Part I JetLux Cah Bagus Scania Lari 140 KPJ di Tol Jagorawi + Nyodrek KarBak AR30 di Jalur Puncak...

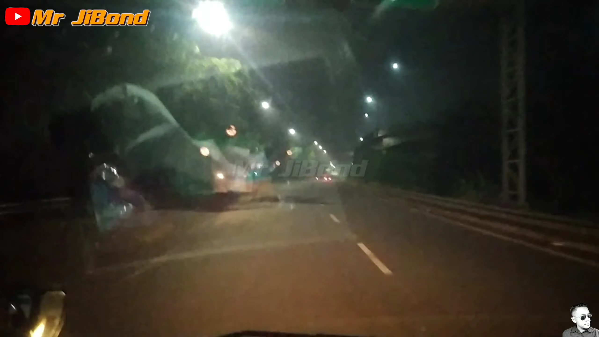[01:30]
Tahu-tahu sampai aja. Jos. Jam 3.50. Oke, guys. Kita masuk nih, tol nih. Mulai masuk jalan tol Jagorawi, Kampung Rambutan. Pada jam 3.50.
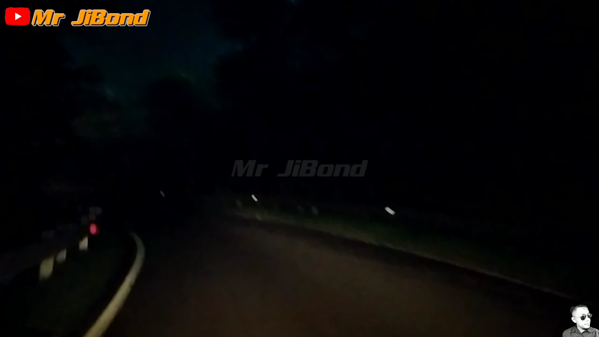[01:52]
Berapa menit kah perjalanan saya dari selama di tol Jagorawi sampai si tol Ciawi Bogor? Nah, berapa menit ya? Dari mulai tol Taman Mini ya sebenarnya. Iya. Kampung Rambutan ini. Nah, disinilah mulai titik awal tol Jagorawi Pasar Rebo. Kalau titik awalnya dari UKI, dari KM0. Nah, UKI Pasar Rebo ini kurang lebihnya ada 6 kilo lah, 6-7 kilo. Ini kalau masalah ini masuknya KM6 atau 7 gitu. 5. Oh, kan 7. 7.
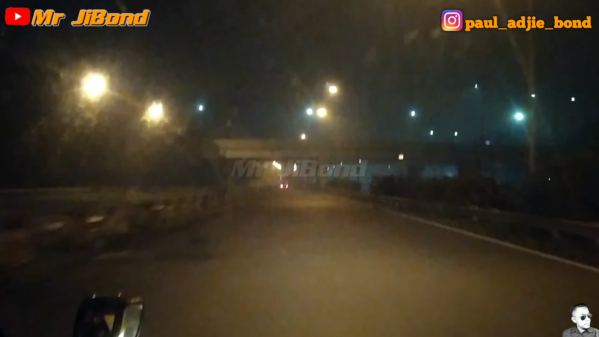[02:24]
Berarti 7 kilo dari UKI sampai ke Pasar Rebo. 7. Oke. Nah, nanti sampai si tol Ciawi ke 46. 46 kilo dari UKI sampai Pasar Rebo. Oke, guys. Kita lanjut dulu. Mantap. Edan, lari 14, stabil.
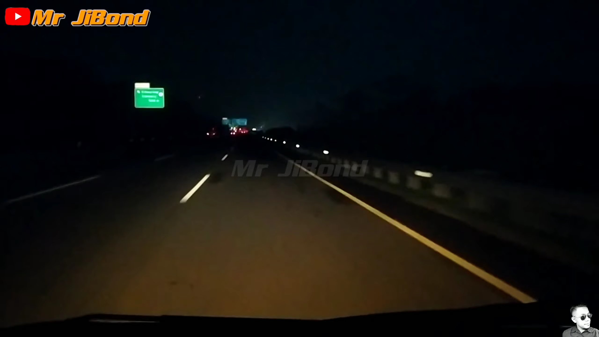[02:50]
Sampai di Citerep gerbang tol jam 4 lewat 2 menit, 12 menit dari Taman Mini sampai Citerep, lari konstan 140, bukan kaleng-kaleng guys.
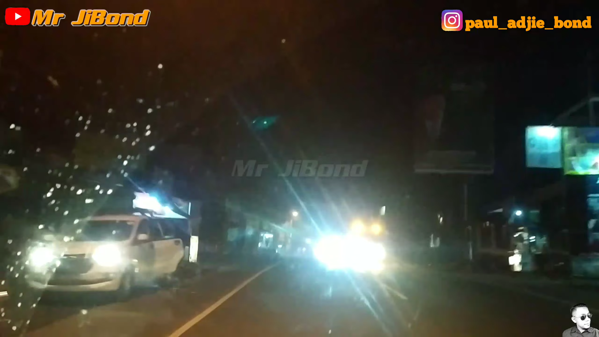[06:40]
weekend. Nah, ini kalau siang nih titik macet nih di sini.
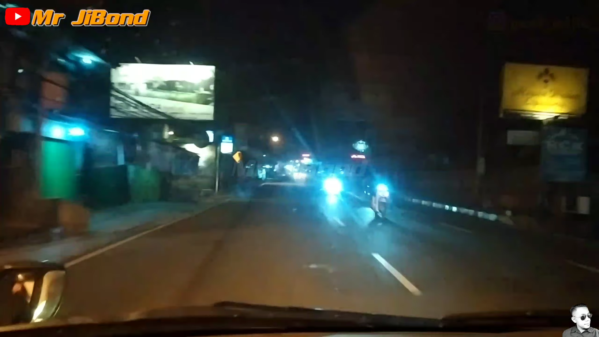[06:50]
Rapatan Cisarua ini titik macet kalau siang, udah nggak ada ampun. Lancar Jaya.
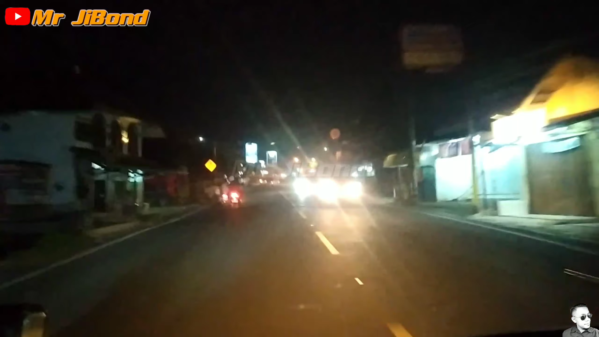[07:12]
Pasar Cisarua. Jam 4 lewat 25 menit. Tadi kita dari Gadok jam 4.16. Ya, kurang lebih 9 menit Gadok sampai Pasar Cisarua. Nah, Pasar Cisarua kalau siang macet di sebenarnya. Alhamdulillah lancar jaya. Jam 4.26. Nah, 10 menit. Perjalanan berapa menit dari Gadok? 10 menit. 10 menit sampai ke Pasar Cisarua.
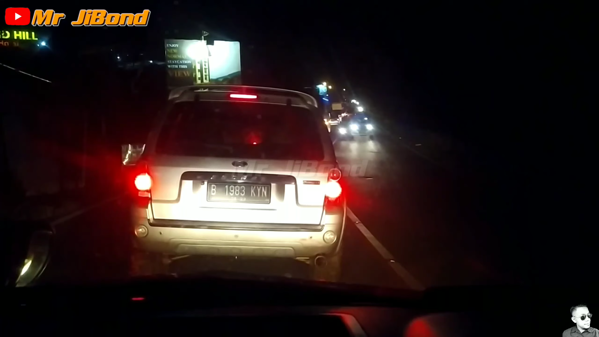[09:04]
Wah, tersendat nih, ada truk mogok, jadi tersendat tuh di pas ditanjakan lagi. Nah, terus ada Karunia Bakti.
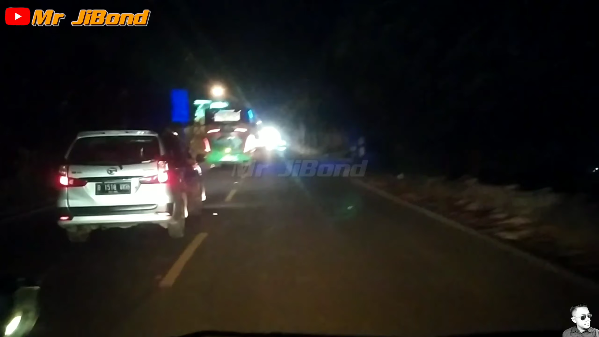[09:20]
Ah, AR30. Woi. Wah, jalan-jalan malam bareng Karunia Bakti. Temu Karbak.
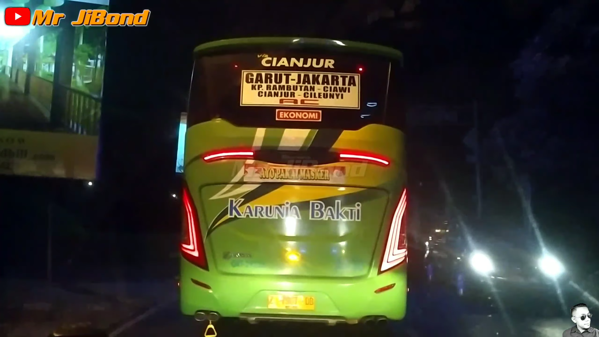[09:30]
Siapa yang Karbak, Kang Sidik ya? Iya. AR30. Ya ini depan mana ya? Perjalanan tersendat di Jalan Tugu Cisarua. Ada truk enggak kuat tanjap di depan. Sebelah kiri nih depan. Jumpa sama Karbak AR30.
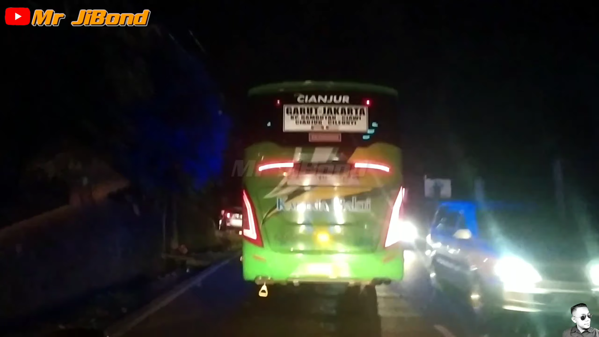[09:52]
Oh, ini berarti dari Kampung Rambutan jam berapa nih ya? Apa sekitar jam 2 kali ya? Iya. Oh, bukan, sorry, treknya nanjak. Ada yang mogok apa nabrak?
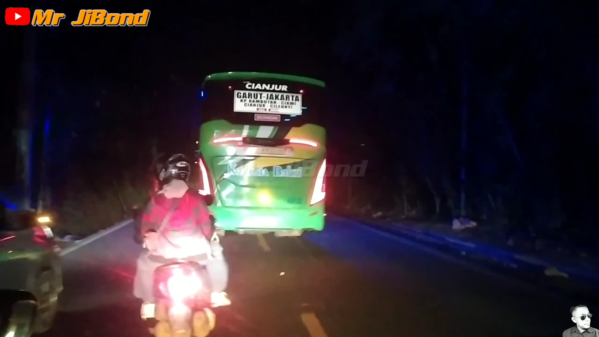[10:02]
Oh, ini senggolan. Senggolan pada tanjakan teman. Oh, senggolan. Ternyata di treknya lagi trouble. Mereka itu entah remnya atau gimana kali.
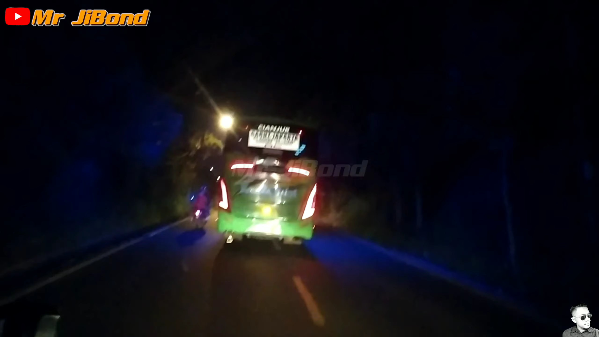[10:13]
Truk nanjak tapi pelan, bener. Senggolan dia. Oh. Truk masih nanjak, cuman itu ada yang senggolan tadi, jadi bikin mandeg. Ini AR30 sebenarnya. Di belakangnya ya. Tadi ada dua ibu, tapi selahnya jauh. Jauh banget. Setengah jam.
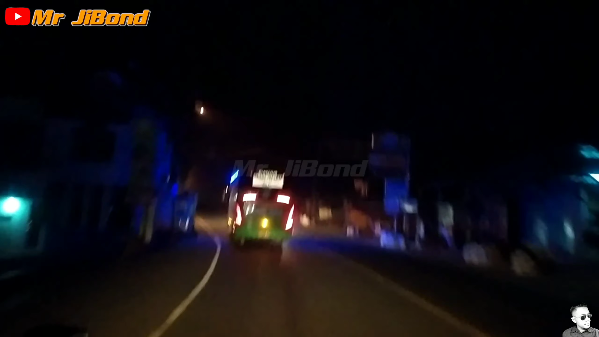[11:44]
Belum. Ini ngacir ya? Kayaknya enak banget ya? Kalau solar ya? Enteng ya. Liuk-liuk bareng bus Karunia Bakti di jalur puncak Taman Safari Kataun.
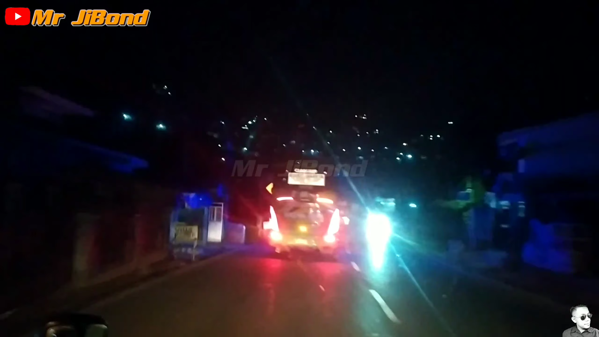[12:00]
Apa? Pincah nih AR30. Kanan juga masih rapat. Ini yang arah ke bawah nih ramai banget dari tadi. Banyak yang turun.
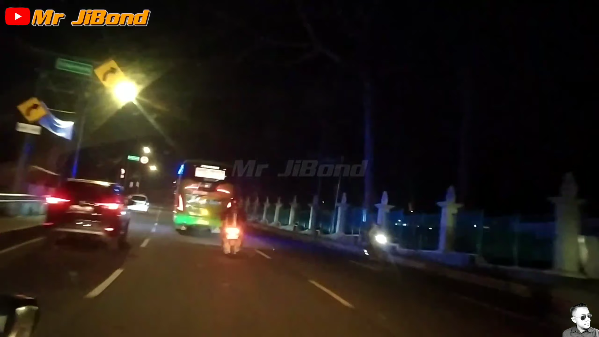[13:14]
Tapi penyekatannya. Lah mana? Oh, ini yang waktu itu pernah berhenti di sini nih, kabutnya tebal banget. Tahun berapa? Tahun kemarin apa? Pas lagi ke Villa Kira. Oh, sepakir.
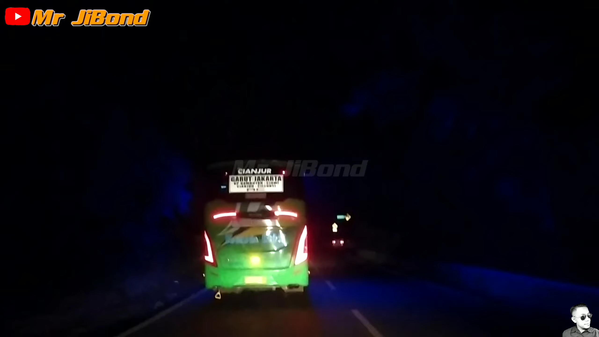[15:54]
Karbak. Yang pakai big bus ada, cuman beberapa sekarang. Ya, udah banyak. Sekarang diganti permajaan pakai yang medium turista. Tapi long ini. Garut Jakarta siap puncak. Ini papasan sama bis.